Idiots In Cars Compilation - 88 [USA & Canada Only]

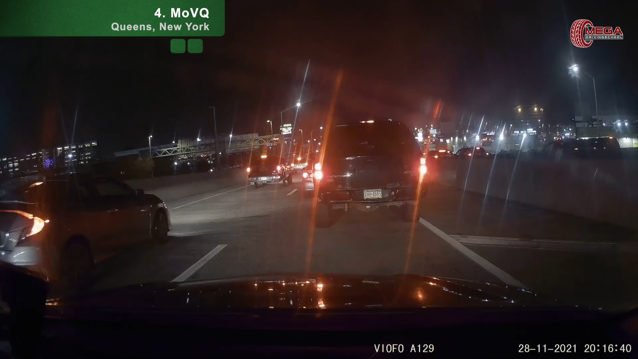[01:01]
Oh, they just hit. Wow. Or did they just hit? Yep, they just hit. Damn. Oh. Is it bad?
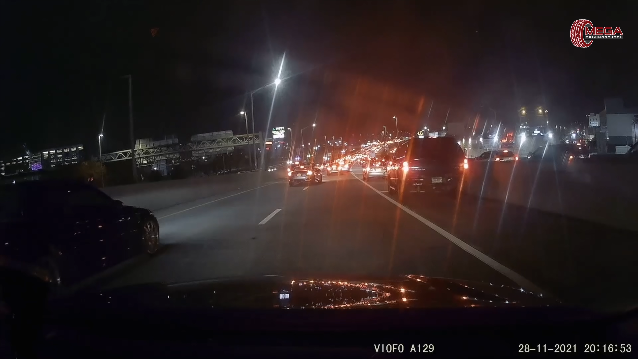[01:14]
It's bad. Kind of bad. It's not that bad. Look to the right of this car. Oh, I thought that was already there. Oh, sad.
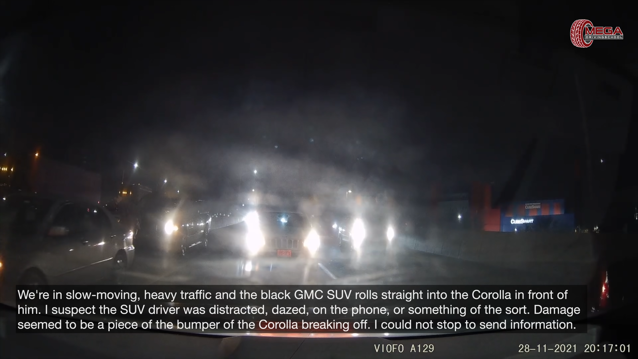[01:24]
So I feel bad. That's mad sad. That's so annoying. Well, it's because he was probably on his phone or something and didn't pay attention. He just started moving and he just stopped.
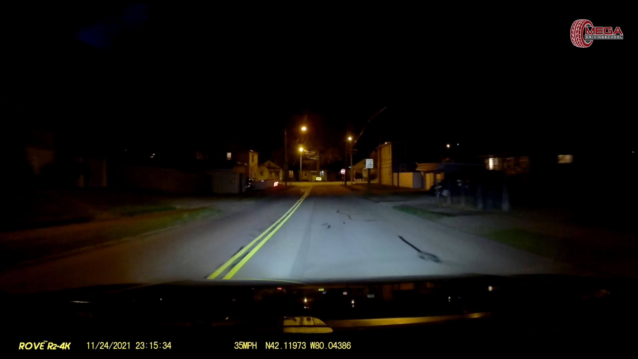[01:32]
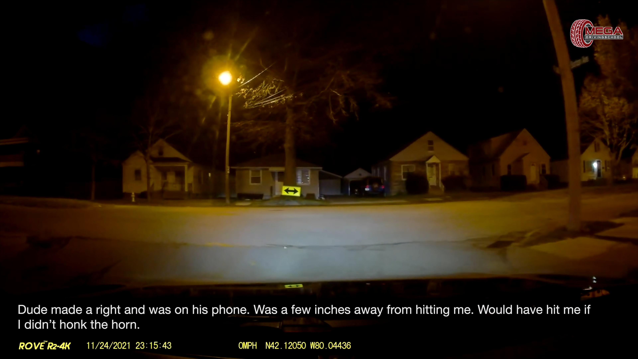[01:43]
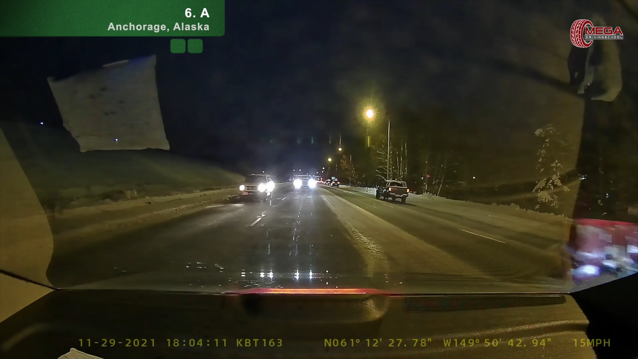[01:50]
Oh my god. That guy almost hit me. No, no, I just like. Oh god. Yep.
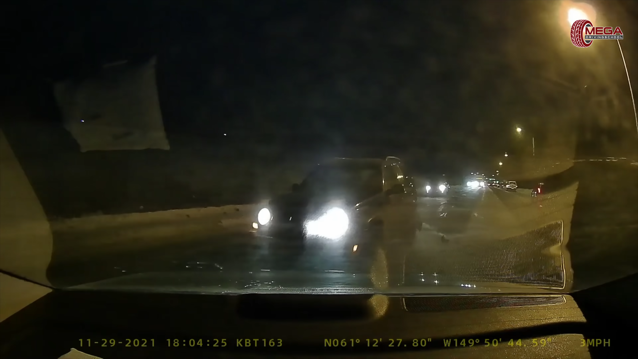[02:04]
Nope, I gotta go. There was just an accident. Bye.